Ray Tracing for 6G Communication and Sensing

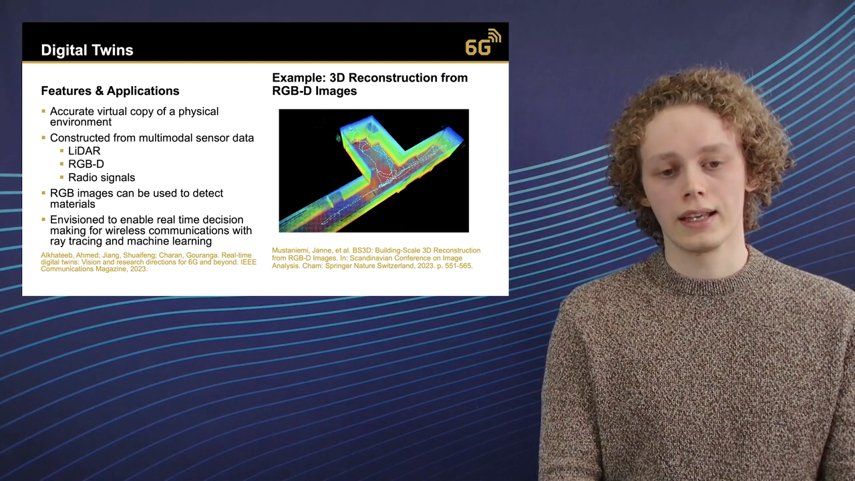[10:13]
And it will be integrated with ray tracing and machine learning applications that then enable real time decision making. And here on the right hand side, we have an example, which is a 3D reconstruction of a corridor here at the University of Oulu. That was actually generated using this Microsoft Azure Kinect depth camera.
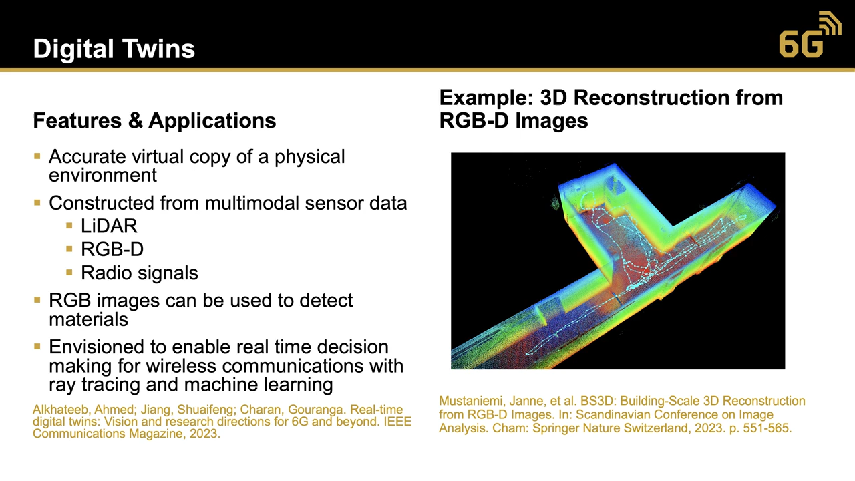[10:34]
And here's a reference to this paper, you can check that out if you want to read more about that. Now, we have these point clouds that we get from the sensors, because the implicit data format is a point cloud. And sensors, of course, introduce noise. And another issue that we have is that these point clouds may contain holes.
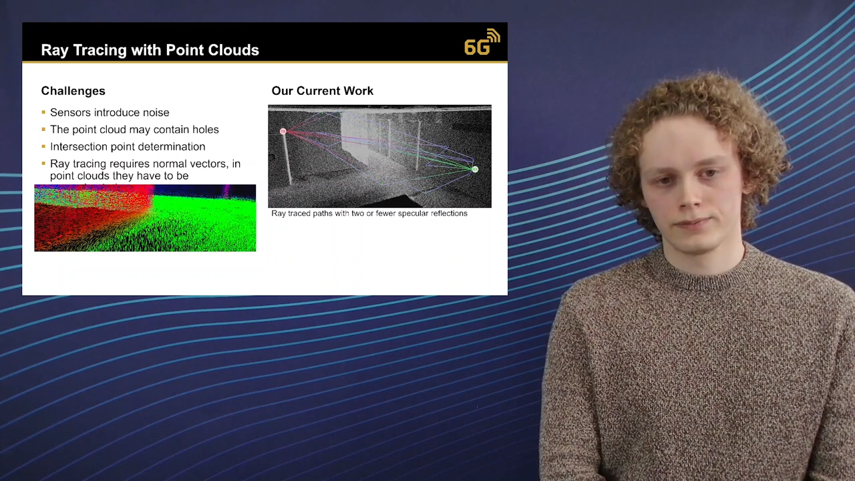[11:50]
which is this vector that is perpendicular to the triangle phase that is needed by the ray tracing to, for example, determine the reflection direction. And here in the bottom left, we have this figure where we have these estimated normal vectors using a simple plane fitting algorithm. And as you can see here near the edges, we see this kind of rounding effect, because we have to utilize the neighboring point information when we determine the normal vectors. There are many problems, of course, related to estimating these normal vectors.
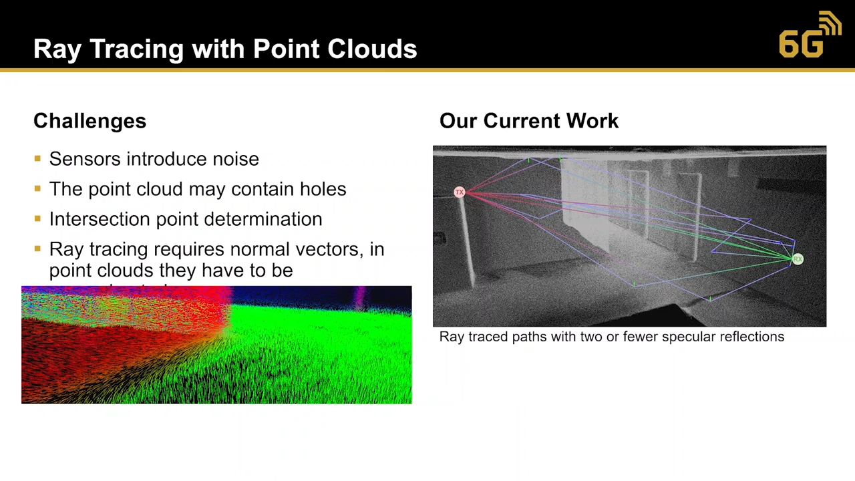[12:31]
And here on the right hand side is a kind of preview of our current work. We used the digital twin of this corridor that we presented in the previous slide. And we are capable of finding specular reflections in this environment.